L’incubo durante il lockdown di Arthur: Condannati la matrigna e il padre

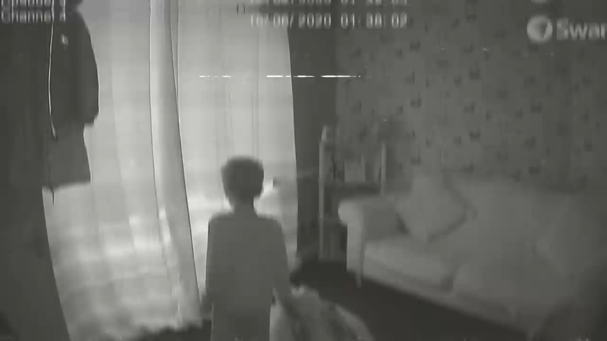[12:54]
appunto il giorno in cui poi lui purtroppo è passato a miglior vita e lo potete vedere come è completamente senza forze non ha nemmeno la forza per alzare un lenzuolo.